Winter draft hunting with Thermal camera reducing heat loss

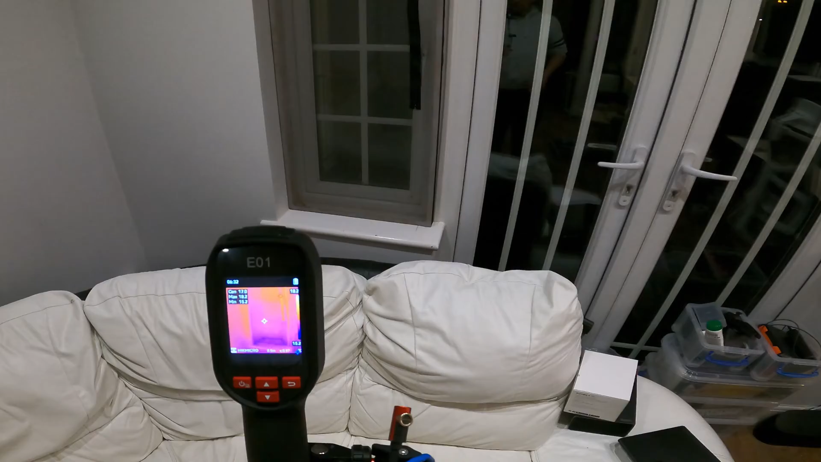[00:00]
So let's see where the cold air is coming into this room and that is my garden over there
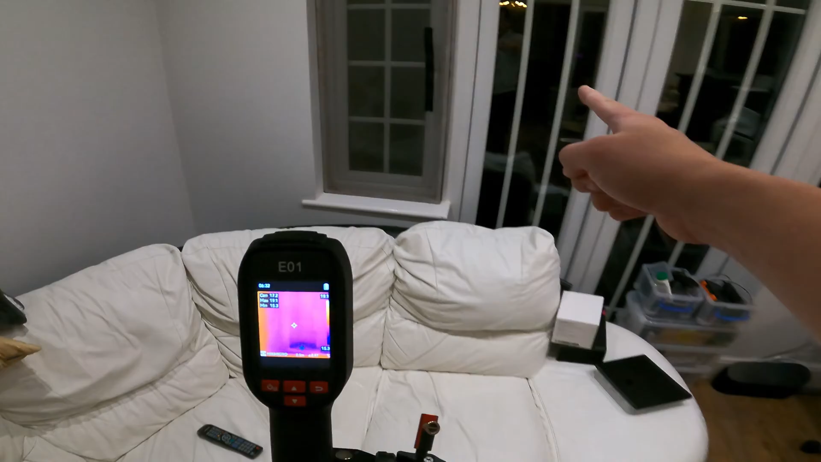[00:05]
and I got my E01 thermal imaging there.
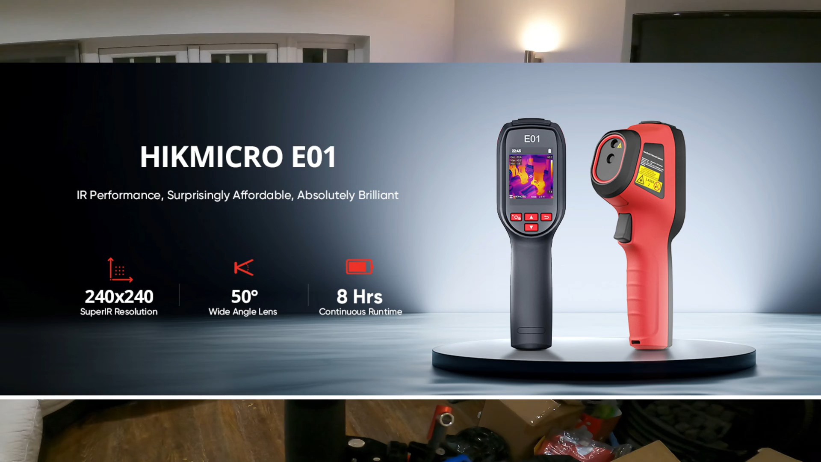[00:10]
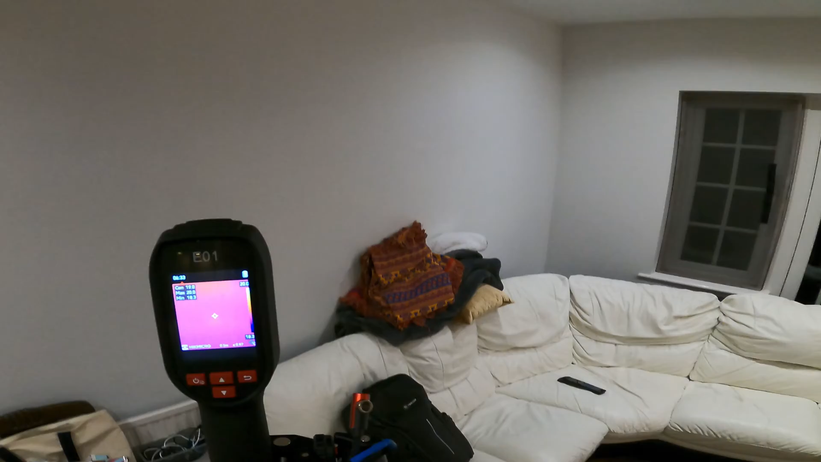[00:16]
You can tell the warm part is all the orangey color stuff and the blue purple is where it's really cold.
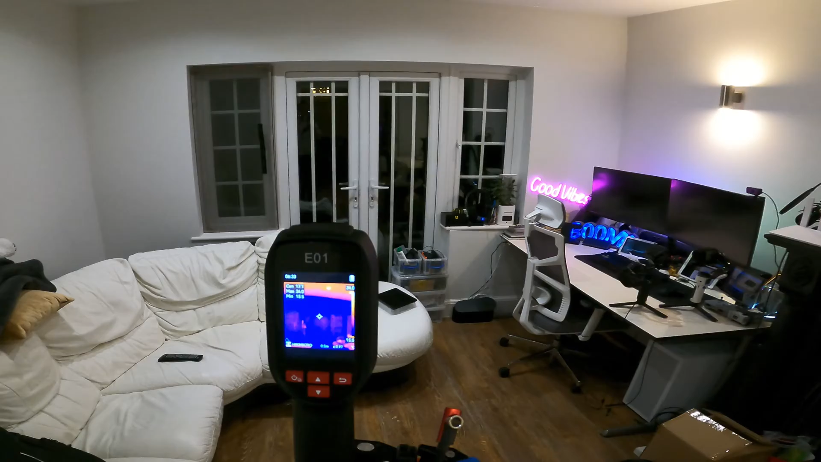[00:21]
So it's expected to have the window cold because obviously that is going into the garden. You can see my reflection here on my plateau door.
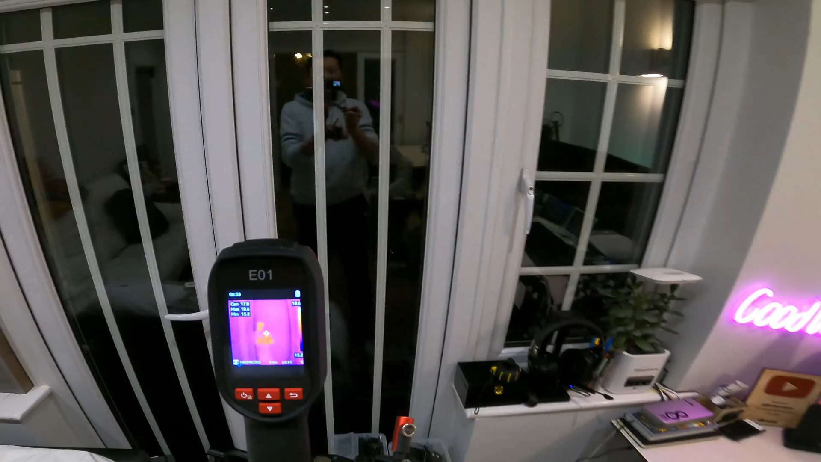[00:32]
Between the glass and the plastic frame, you can't really do anything about it but tiny bit of spot there.
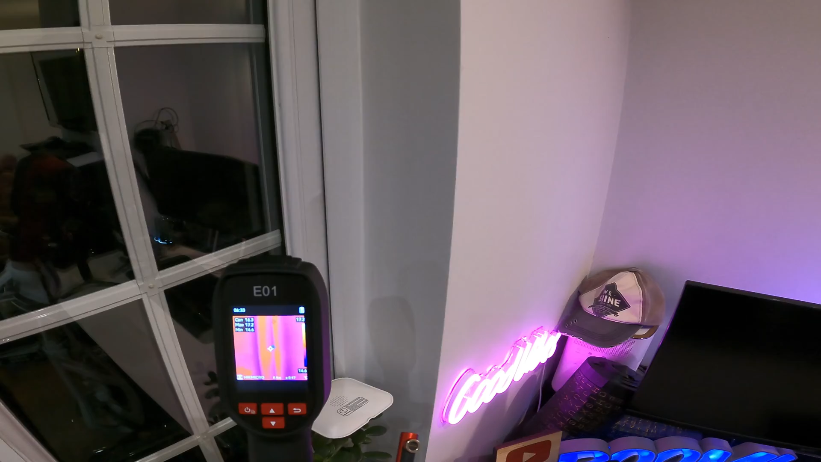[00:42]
I don't know if that is intentional but I think the gasket is missing from here.
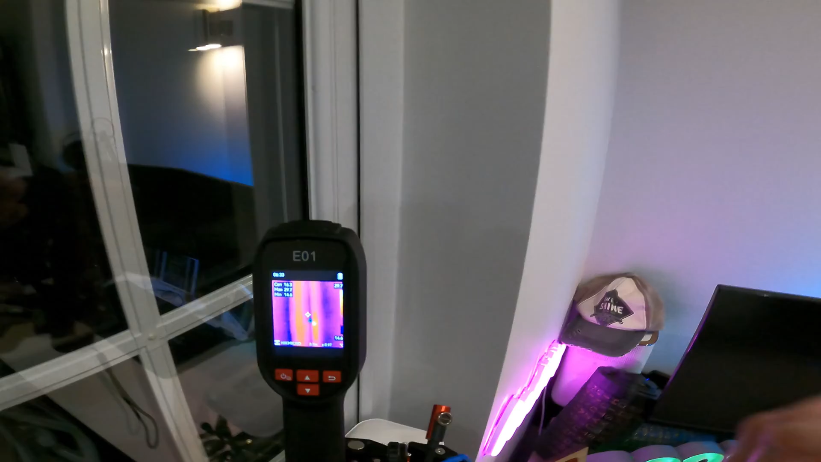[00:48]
I don't know if the GoPro can zoom in a bit but basically the gasket
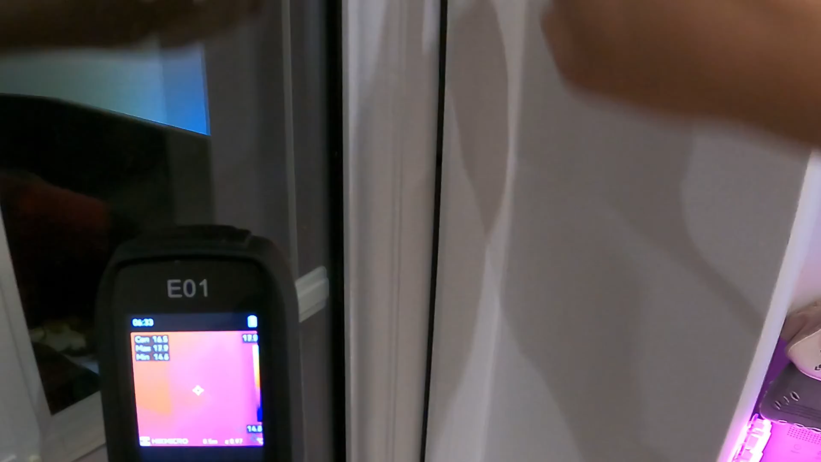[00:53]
stopped here and then there is a half a centimeter gap. I mean we can't draft proof everything but everything do adds up. And the other thing is this door, we had it built when we moved in about 13 years ago.
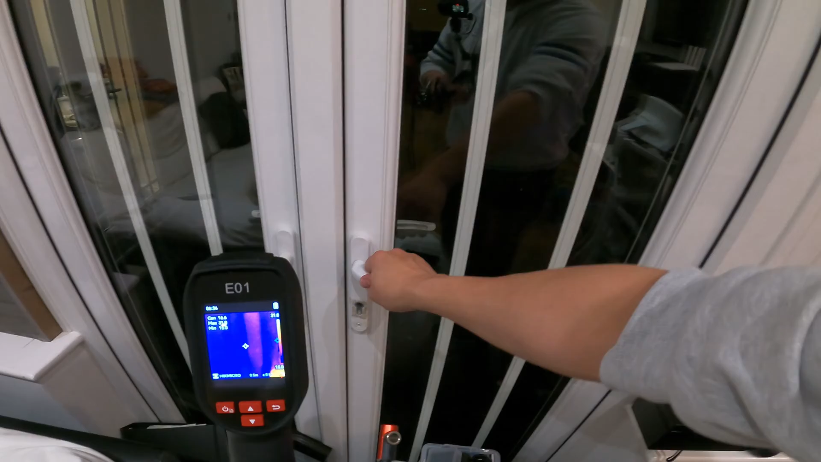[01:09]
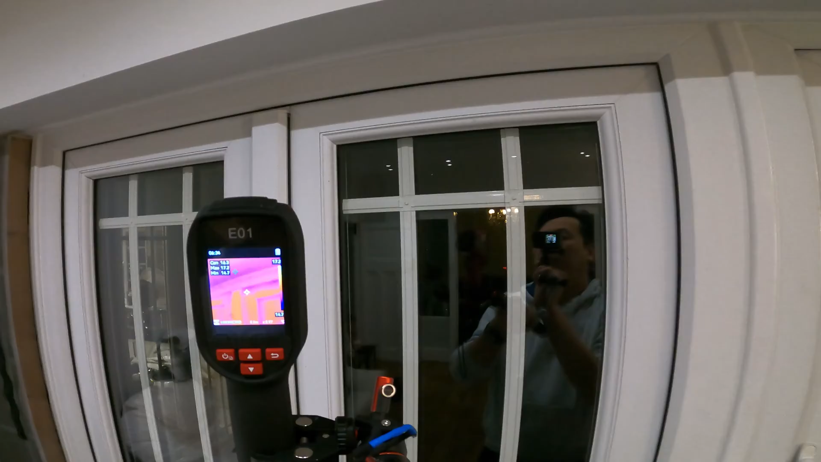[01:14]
It looks quite solid but if you look at that edge here, so that is the purple part which is here.
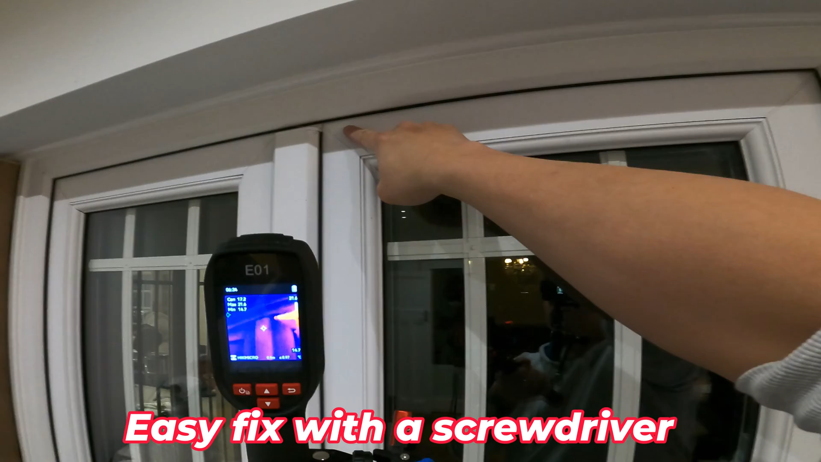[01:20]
So my my finger leaving some warm behind, that's where you can see a funny writing on there.
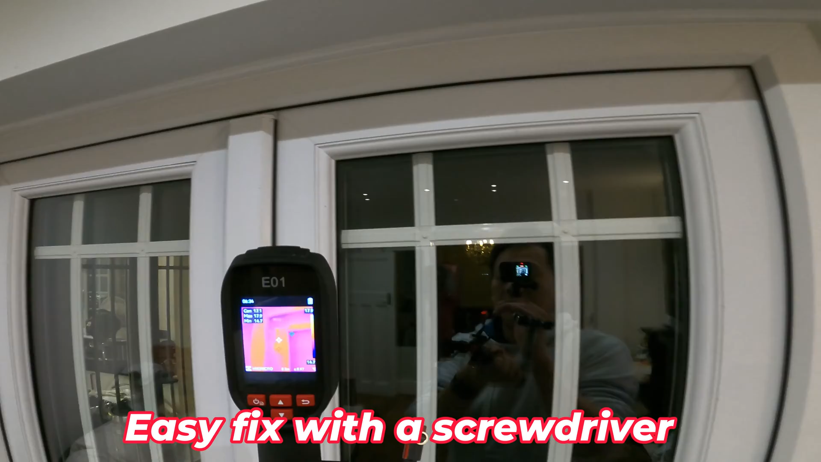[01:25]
But if you look at that, there is some purple line running across there and then it stopped.
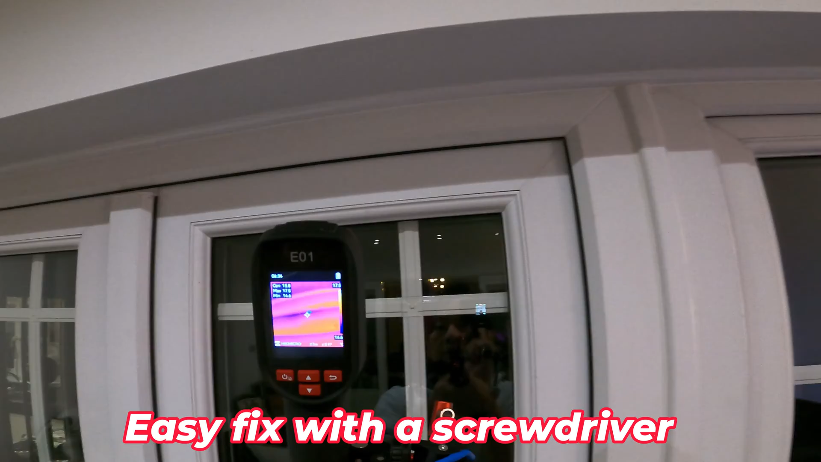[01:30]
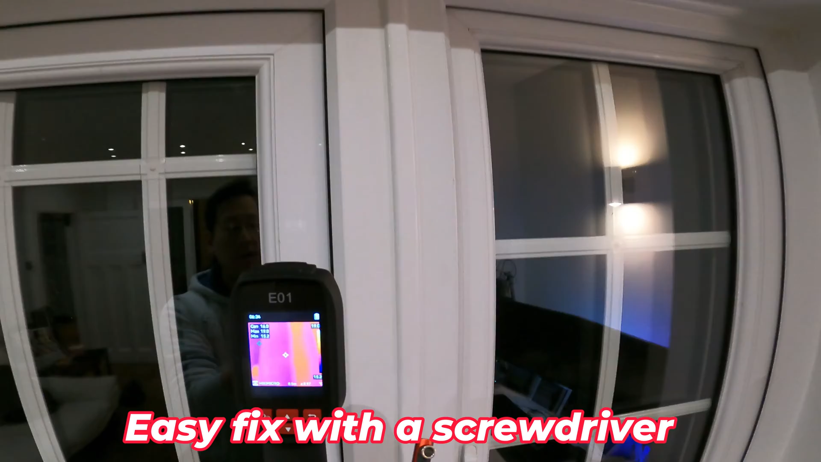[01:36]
So basically along this edge is a good seal so there's no draft coming through
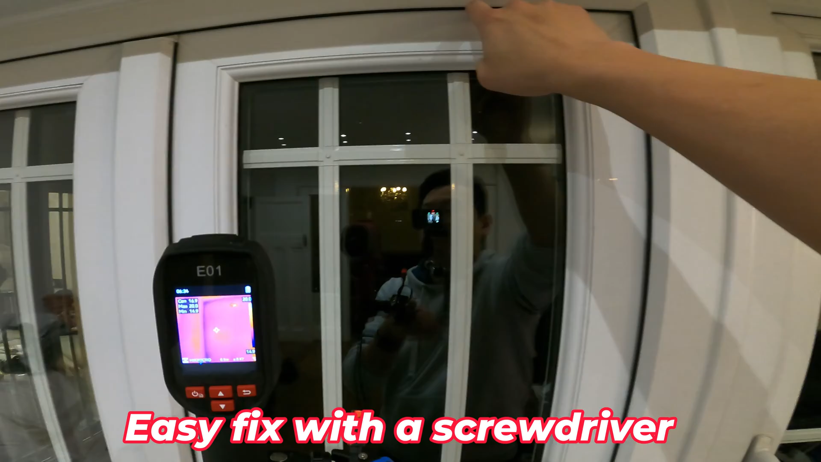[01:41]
but the door is coming away from the frame from here all the way down and that's why it's letting cold air in.
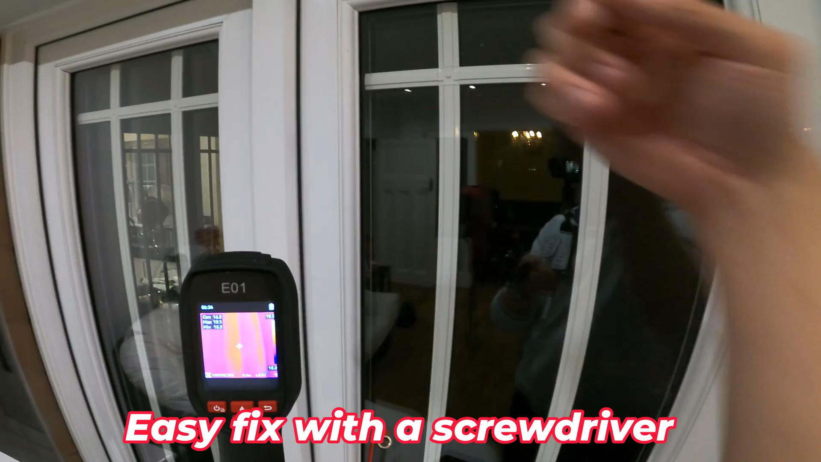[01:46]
And I already shut it as tight as I can and the rest looks relatively okay until there.
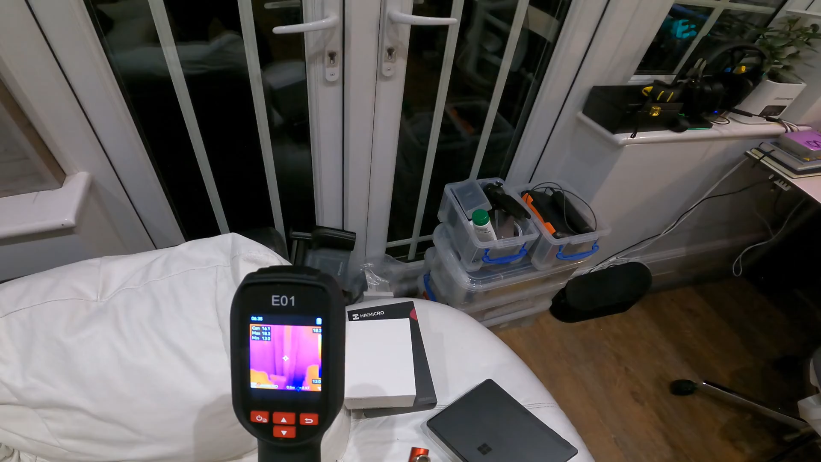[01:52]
So that side is kind of letting air in as well.